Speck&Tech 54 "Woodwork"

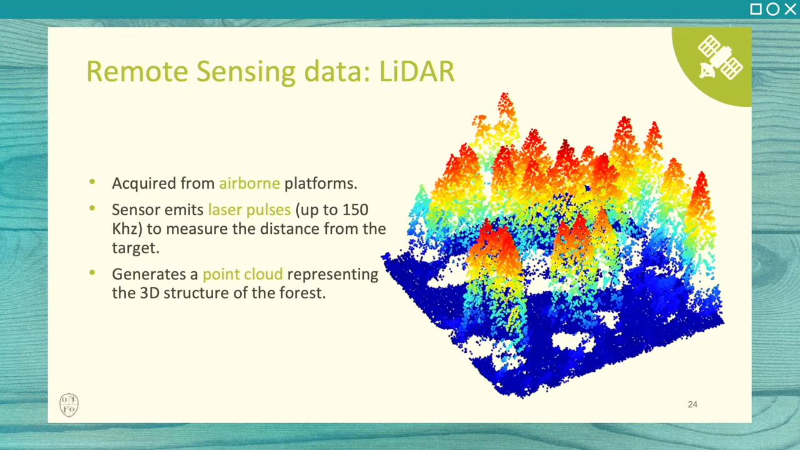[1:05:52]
You may have seen LiDAR if you have seen any kind of video of let's say automotive cars, automatic driving cars, where they are using this sensor to let's say look at the surrounding. So basically they are based on a laser that emits pulses measuring the distance between the object and the sensor itself in very different direction. So it performs this operation a large number of amount of time up to like say 150,000 times per second. So what you get, you don't get an image with respect which for example with other similar sensors but you get a point cloud which represents
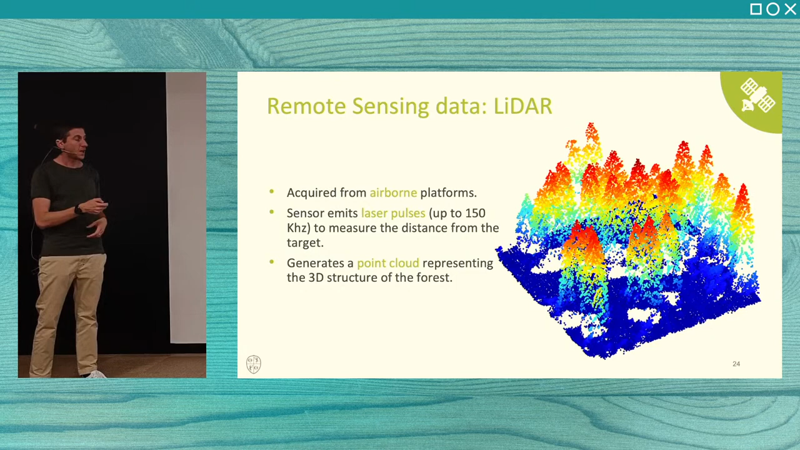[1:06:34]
the three dimensional structure of the object or the scene you're observing and in the case of forest you get a very accurate representation of the forest at individual tree level. Another class of sensor that we use are spectral imaging.